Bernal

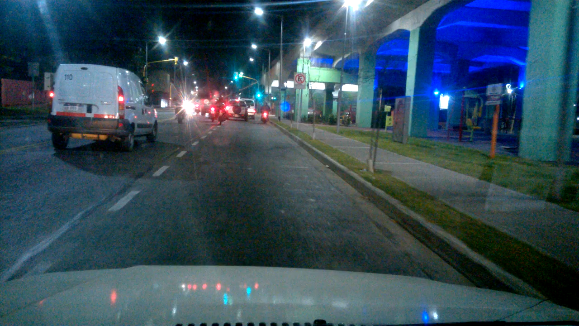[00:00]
¿Qué onda, che? Bueno, como podrán ver, se hizo de noche. Te reparto en la oscuridad, ¿eh? Te reparto de noche.
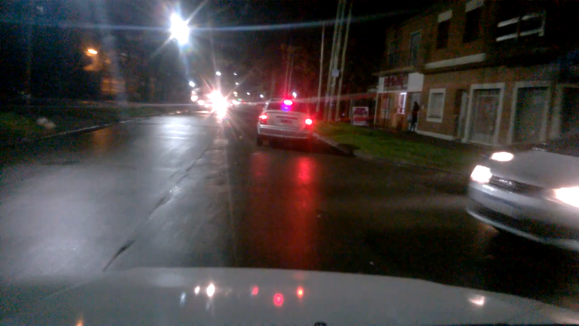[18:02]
Che, espero que no me toque una zona muy turbia, loco. Por ahora venimos cañón, ¿viste? Parece un barrio normal, copado. Bien, para los costados bien, ¿cuánto dice? En poquito tiempo tenemos que doblar y estamos ahí nomás, así que no, creo que vamos a estar bien, vamos a estar bien. Menos mal, ¿viste?